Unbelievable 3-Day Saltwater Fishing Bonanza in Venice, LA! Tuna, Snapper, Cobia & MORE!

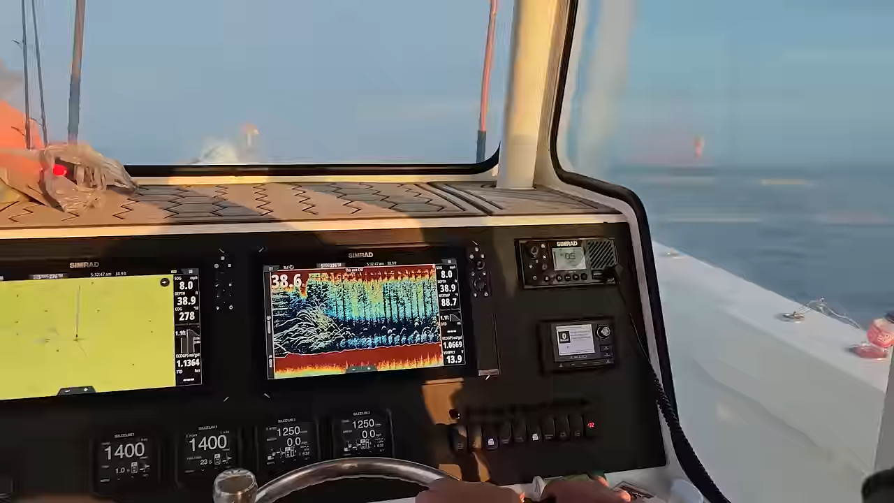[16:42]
What's what we're looking for look like?
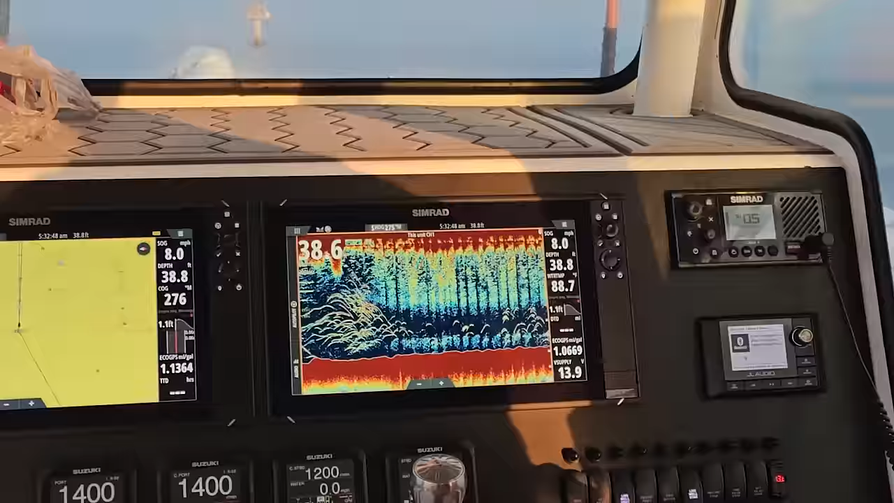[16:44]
I'm sounding? Yeah. A blob. A blob of bait? A solid blob. Okay. What are those?
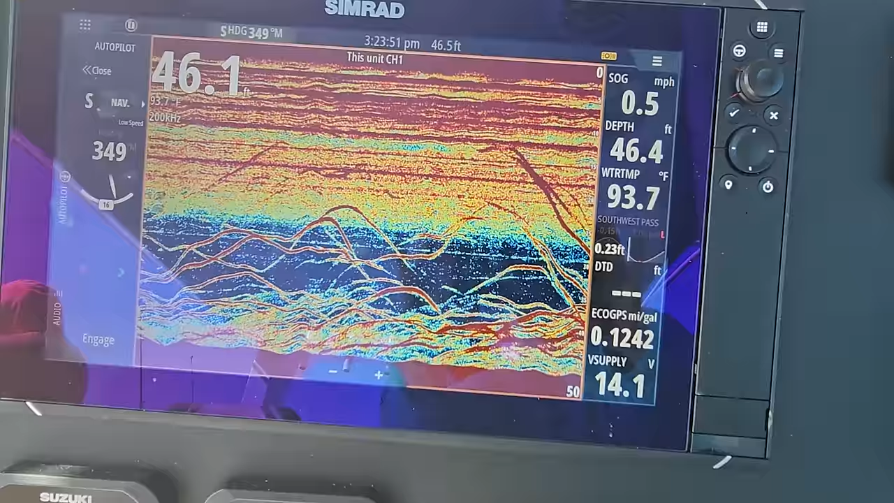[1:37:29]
On screen: water 93.7°F, speed 0.5 mph
A couple on the screen. Two or three.
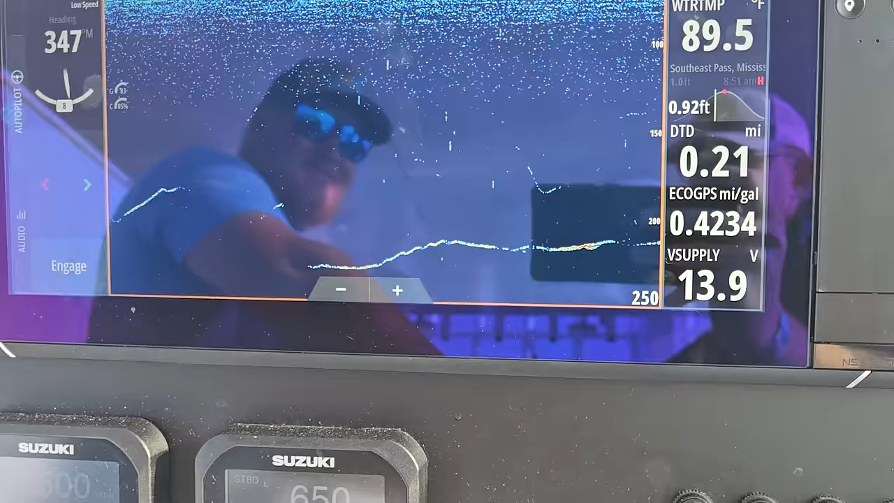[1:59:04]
On screen: water 89.5°F
That's our fish down there at 210 feet. Chad's pumping on him. I'm going to get back in the game. You let me know when you want to take him back, or because he's just coming up now.